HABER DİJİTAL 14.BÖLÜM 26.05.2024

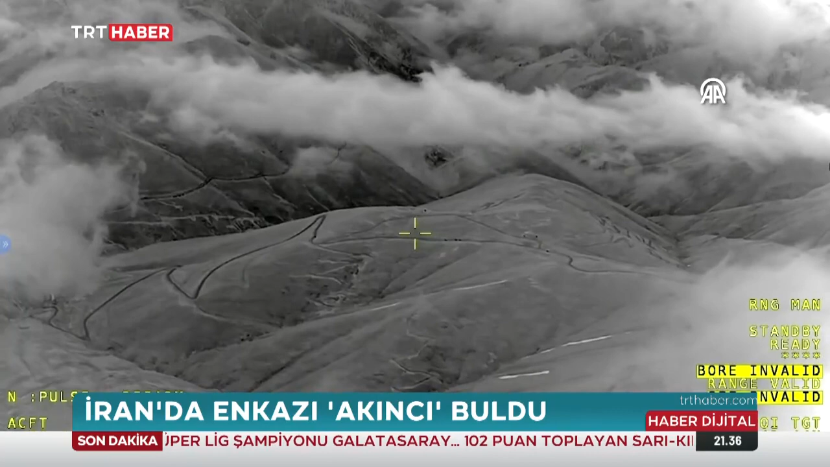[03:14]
Bayraktar Akıncı Tiha'nın kamerasına yansıyan bu görüntüleri tüm dünya takip etti. TRT Haber'in sosyal medya hesaplarındansa 1,5 milyona yakın izlendi. İran Cumhurbaşkanı reisi ve heyetini taşıyan helikopterin enkazı işte böyle bulundu.
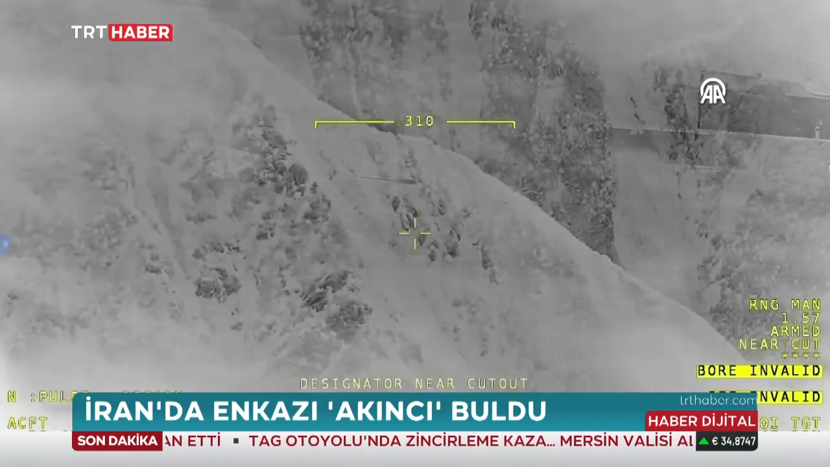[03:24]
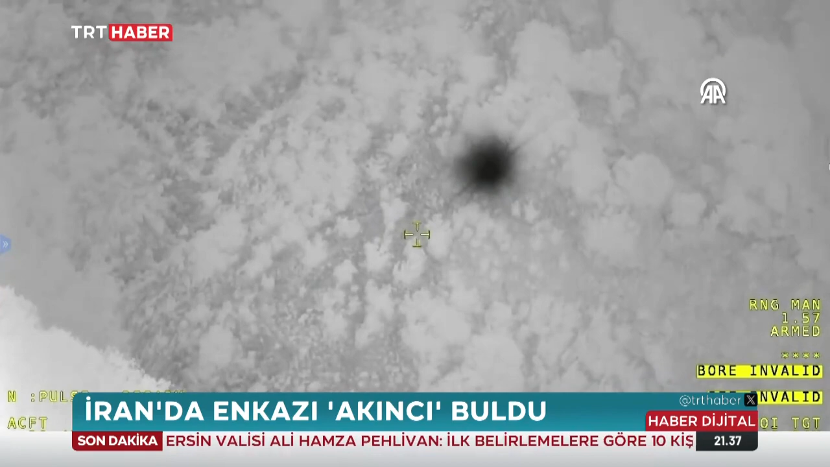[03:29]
Önce Tahran'dan talep geldi, milli gururumuz Akıncı Tiha ise Türkiye'den kalkarak saatlerce havada titiz bir çalışma gerçekleştirdi. Birkaç saat sonra enkazın olabileceği bir ısı
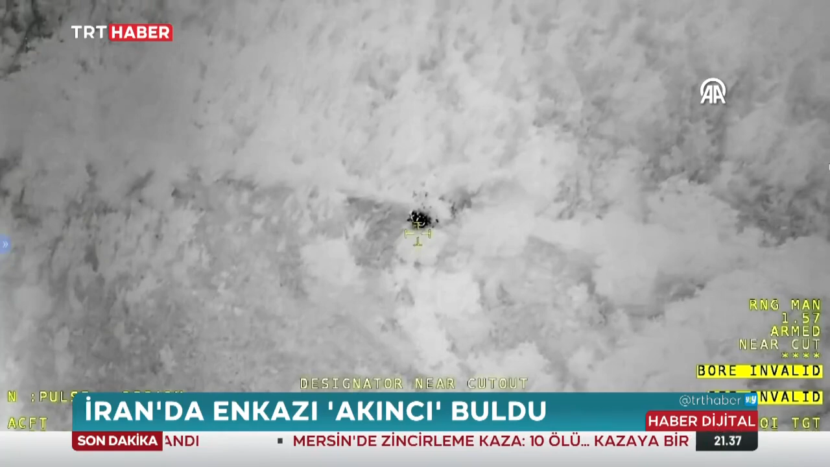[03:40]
kaynağını tespit ederek koordinatlarını İran makamlarıyla paylaştı. Akıncı Tiha, göreve başladığı andan itibaren dünya genelinde takip edildi.
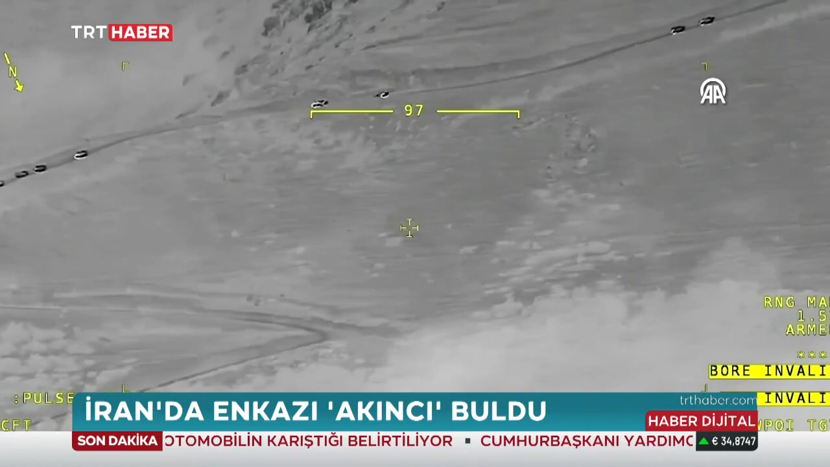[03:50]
Flight Radar uygulamasına göre 200 bini aşkın kişi Akıncı Tiha'nın İran semalarındaki dairesel hareketlerini anbean takip etti.